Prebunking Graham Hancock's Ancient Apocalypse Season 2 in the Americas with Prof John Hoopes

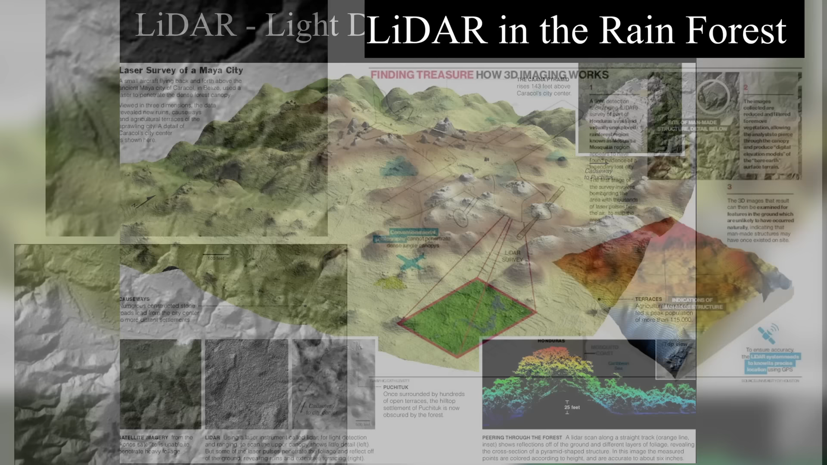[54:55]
So let's think about this LIDAR and I guess you want to start off with the Lost City of the Monkey God? Yeah, well, that's something a lot of people know because Douglas Preston's book was a bestseller.
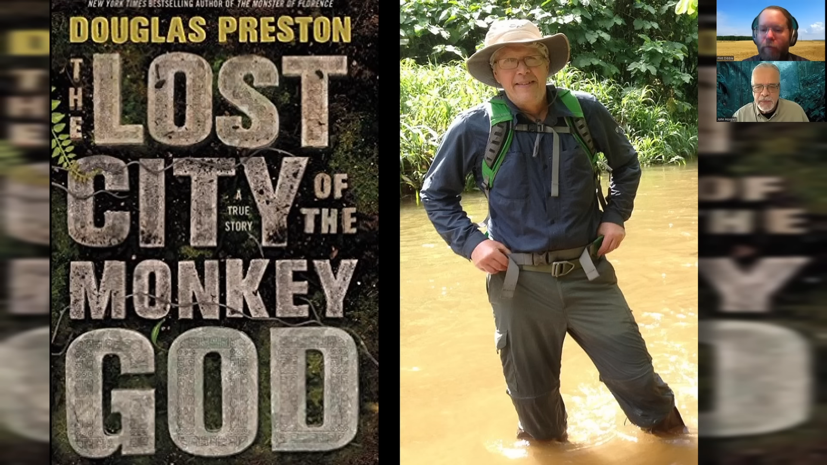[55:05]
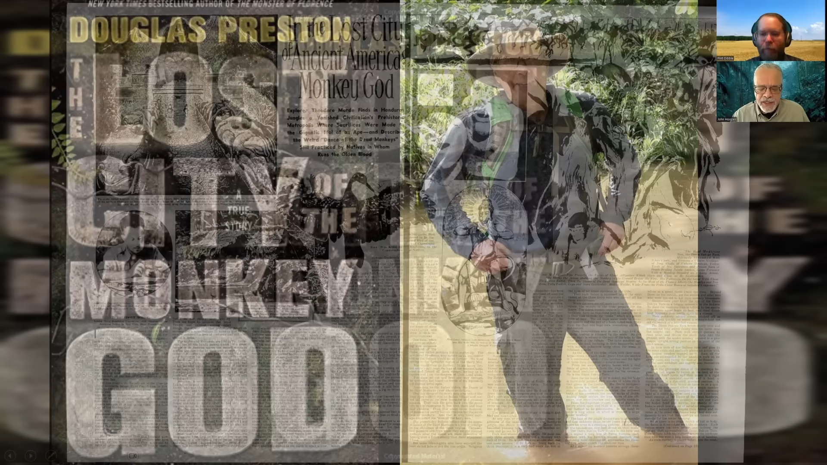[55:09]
Lost City of the Monkey God is actually not a very accurate description of what was actually there. There was no Monkey God, there was no Lost City, but it's something that everybody kind of heard about through popular books.
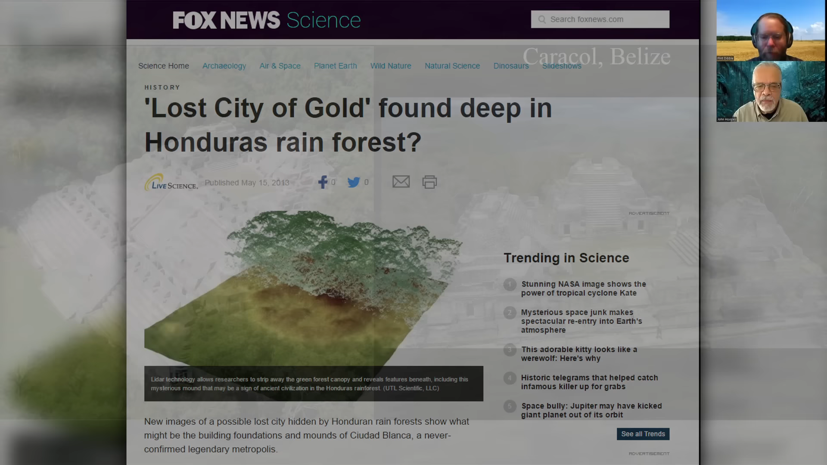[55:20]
This is the archaeological site of Caracol, which one of the first locations of the use of LIDAR in uncovering information about Maya settlements.
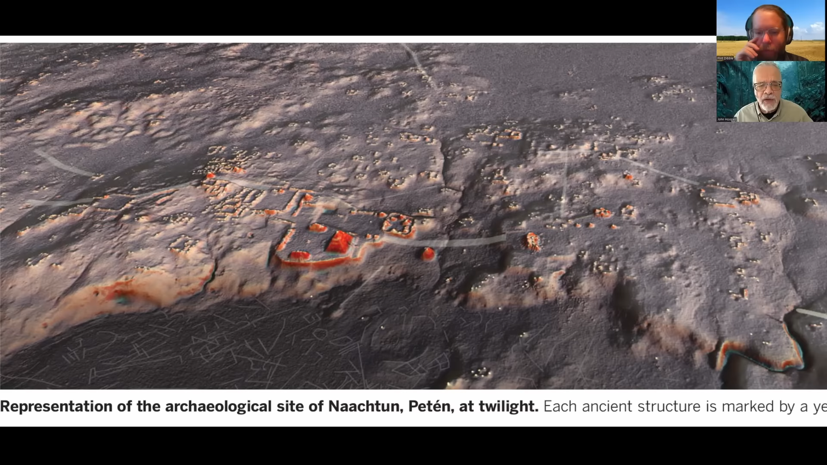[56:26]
LIDAR essentially is a technology that allows us to remove the vegetation and look at the surface features, which are exposing roads, structures, plazas, and other features, and in fact, the work that's being done by Marcello Canuto and his team is revealing an enormous amount of information about the ancient Mayas.
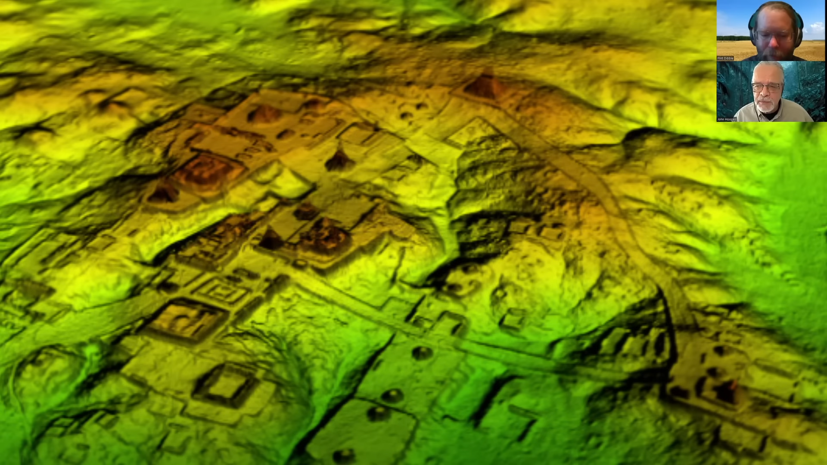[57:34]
core density of 1,000 to 2,000 people. We actually have enormous information on roads that connected sites, including over 106 linear kilometers of causeways, some of which are 22 kilometers long, and lots of evidence for defensive fortifications. There are bridges, there are ditches, and moats, ramparts, stone walls, terraces.
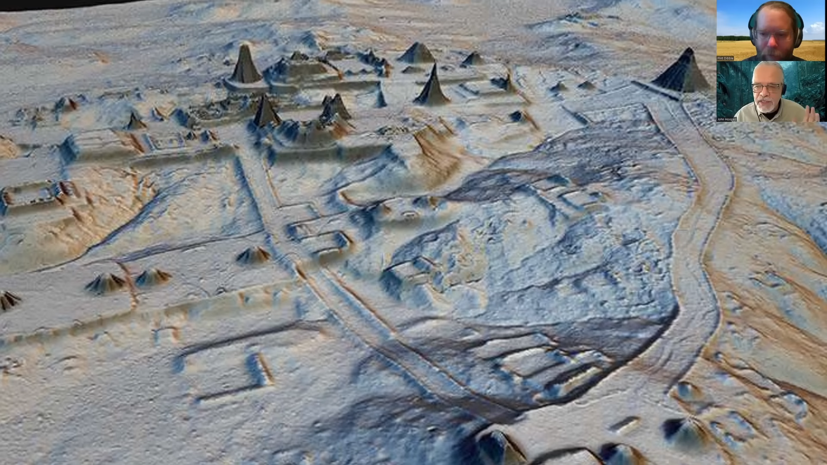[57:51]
We can see enormous amounts of detail as a result of this, which gives us a lot of information about monumental architecture.
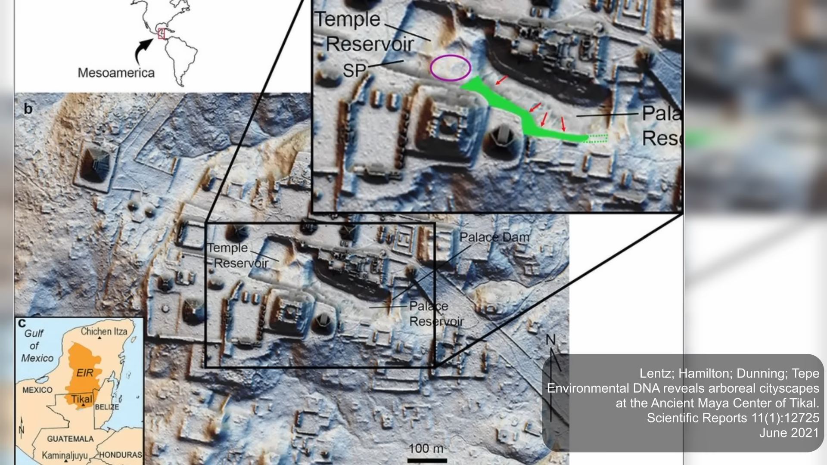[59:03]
but LIDAR is filling in lots more of those details. So it's like adding a few pieces to a puzzle that slot in exactly in the right shape to actually match up with what we knew about some of this urban fabric, but expanding it in a big way.
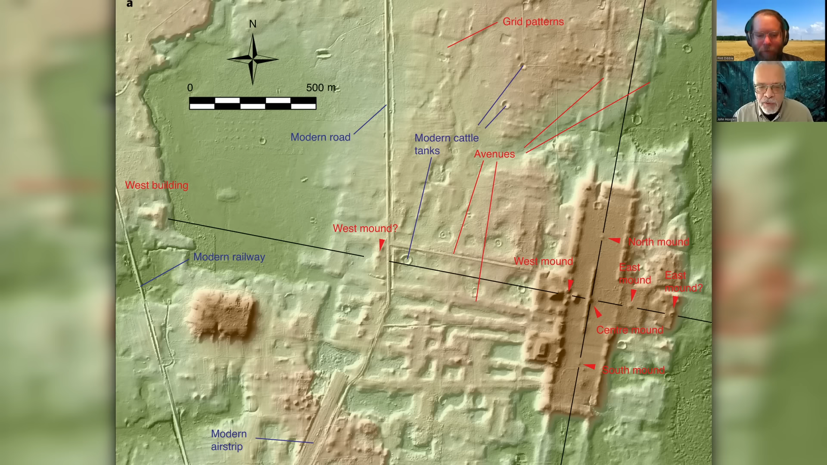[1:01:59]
You're able to see amazing structures, the remains of amazing structures, including large rectangular plazas and including mounds and pyramids. But notice how linear they are, okay? Why are they being laid out almost as if they were being laid out on a grid?
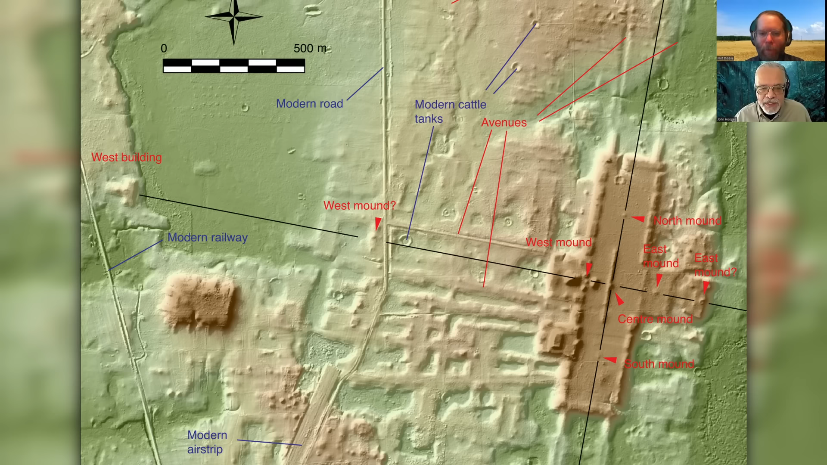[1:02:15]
Well, that was happening because of astronomy, okay? There are some researchers who will say, archaeologists don't care about astronomy. That's bullshit. We do care about astronomy. We've been studying astronomy for as long as we've been looking at places like Stonehenge. But the reason why these places look the way they do is that they were aligned to the astronomical observations. And those astronomical observations were tied to agriculture. And these are things that we understand by doing comparative analysis.
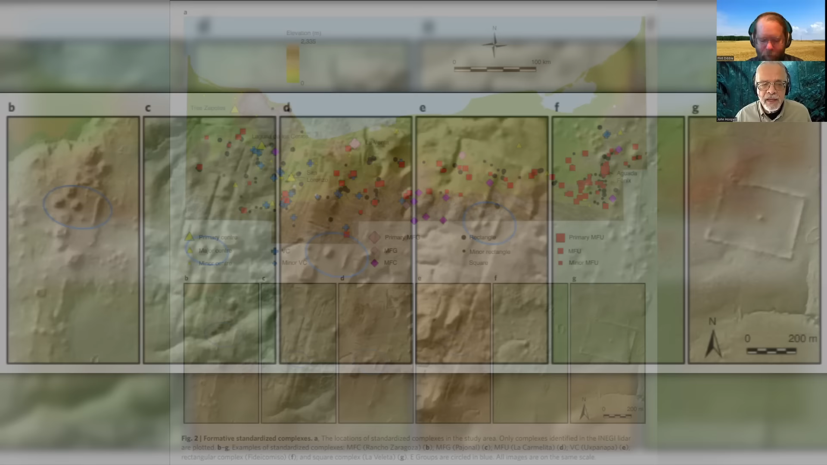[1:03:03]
are revealing this pattern over and over and over again at lots of different sites. And I have to emphasize that.
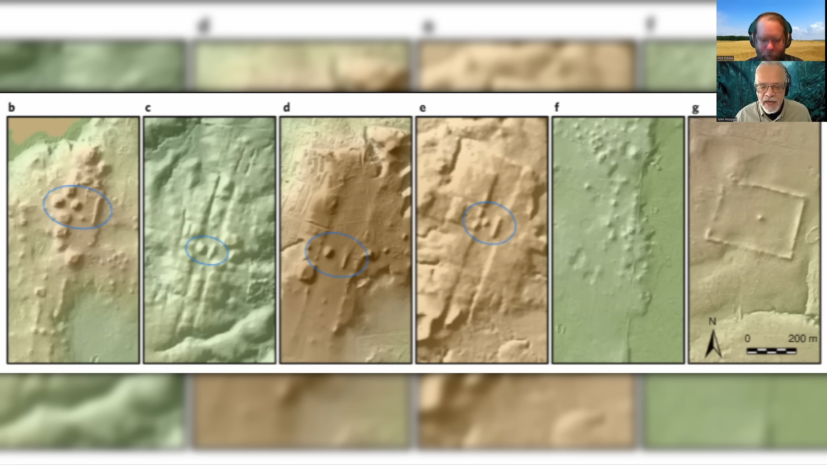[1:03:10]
It's not just one lost city someplace. We're talking about hundreds of archaeological sites, many of which have been mapped in enormous detail and are showing patterns. And the patterns that we're seeing is mounds that are aligned with astronomical observations.
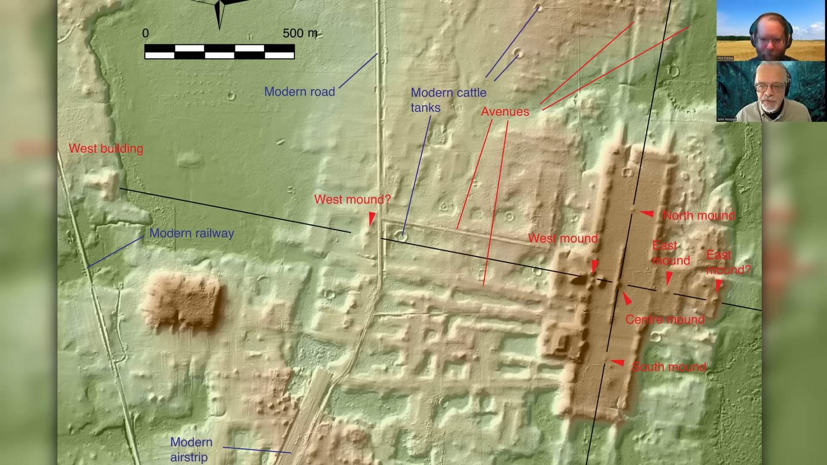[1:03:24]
The astronomical observations are aligned with the agricultural calendar.
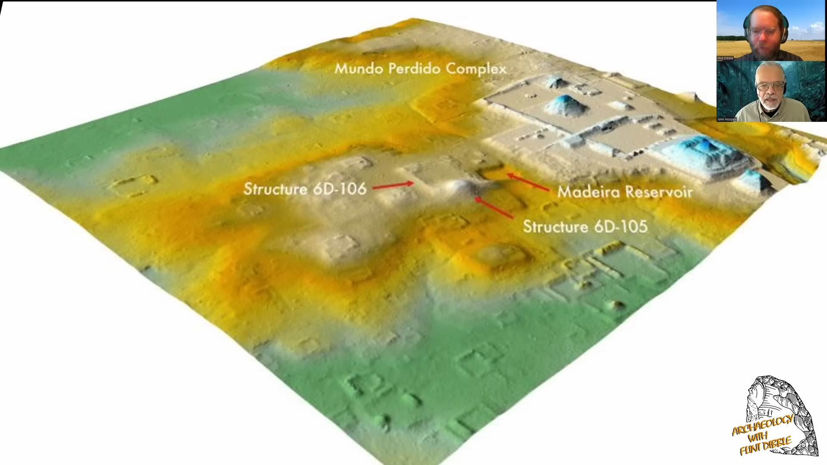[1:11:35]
and actually this is among the things that we are finding about Teotihuacan and Tikal, 700 kilometers away,
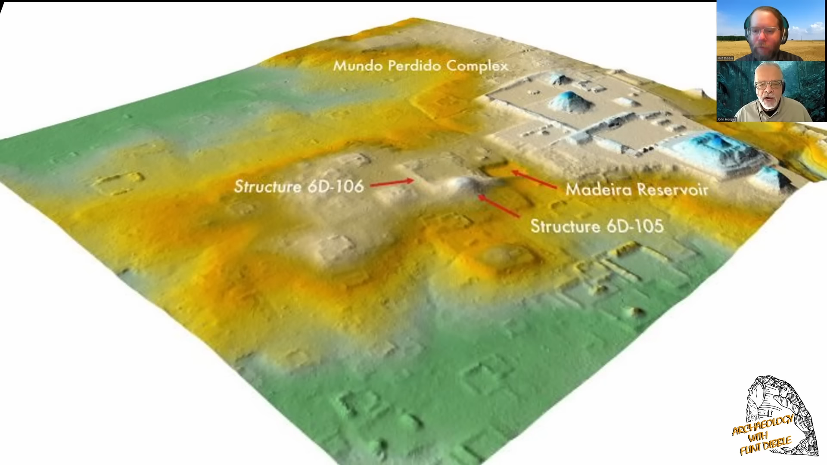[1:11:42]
is that there were structures that were astronomically aligned from Teotihuacan that were actually being duplicated at Tikal by people from Teotihuacan.
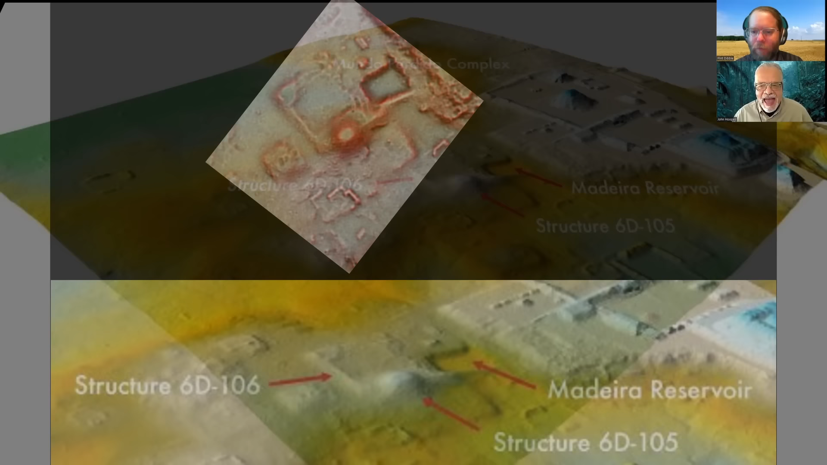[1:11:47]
And this is something that is being revealed that actually there was architectural
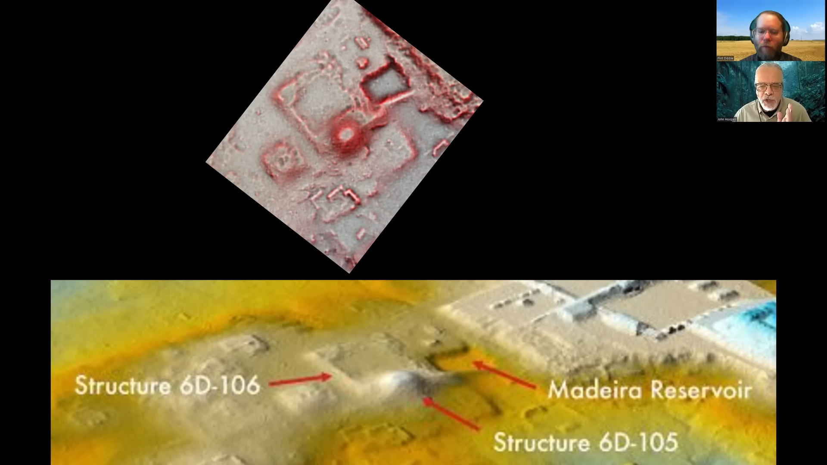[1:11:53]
layouts that are characteristic of Teotihuacan that were being duplicated at Tikal. And this is something that we found from very kind of subtle signatures in LIDAR,
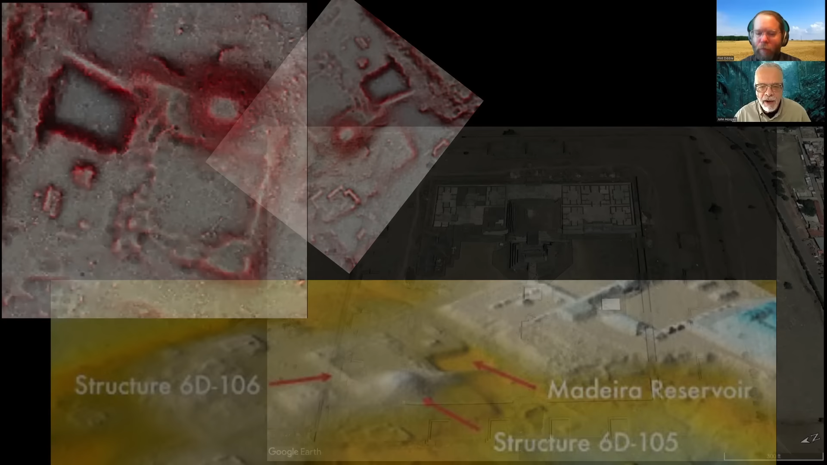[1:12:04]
but this is an example on the left of a LIDAR image from Tikal in central Guatemala that
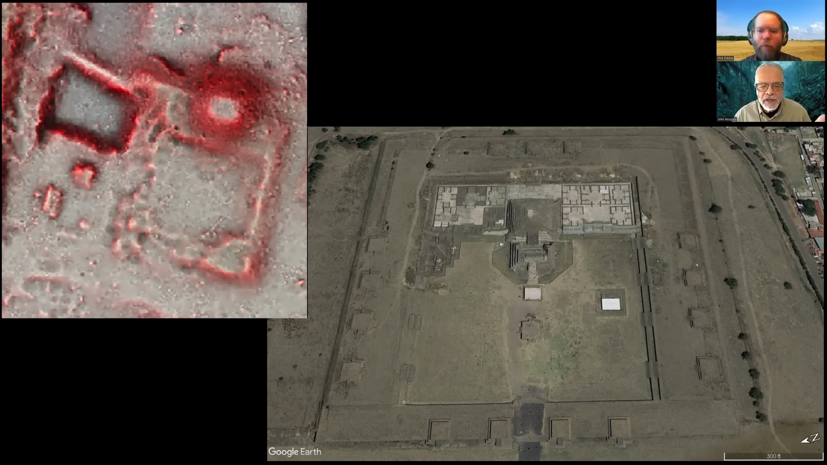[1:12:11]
is duplicating the architectural layout of a structure that's astronomically aligned at Teotihuacan. Wow. And then here's where the multidisciplinary comes in, the ground truthing, okay?
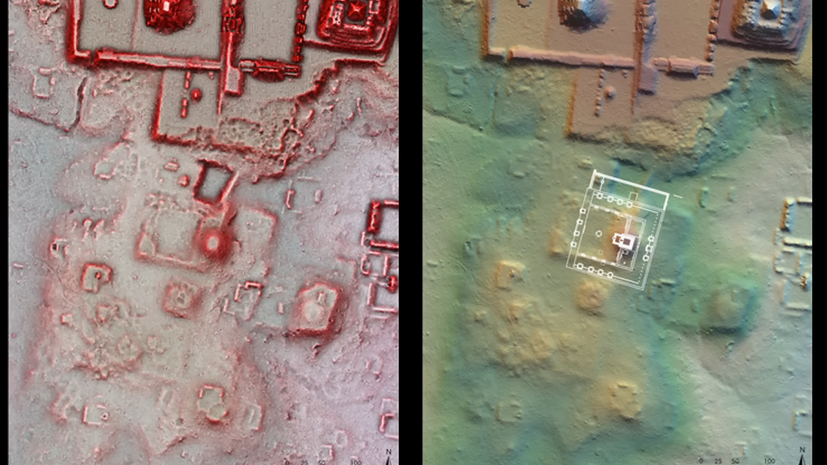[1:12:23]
Not only is this structure there, but archaeological excavations at Tikal have turned up fragments of pottery that came from Teotihuacan-style incense burners.